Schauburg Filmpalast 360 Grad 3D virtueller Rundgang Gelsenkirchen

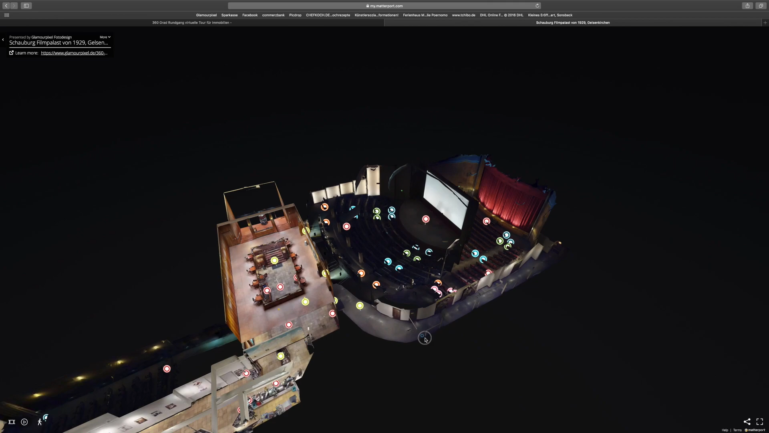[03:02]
wie die ganzen Sachen zusammengesetzt sind in verschiedenen Ebenen, Etagen. Man sieht die Flure, die Notausgänge.
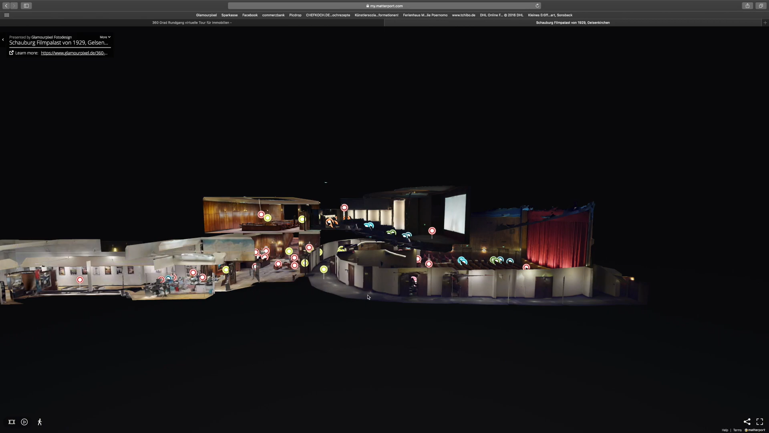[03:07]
Das ist natürlich ziemlich spektakulär. Das kann man mit einem normalen Fotooperat so gar nicht erfassen.